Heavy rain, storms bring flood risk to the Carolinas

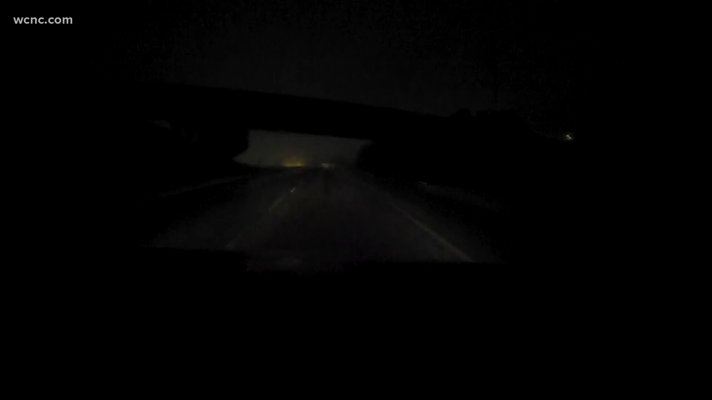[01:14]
Tough to still see, but you can hear the intensity of the rain.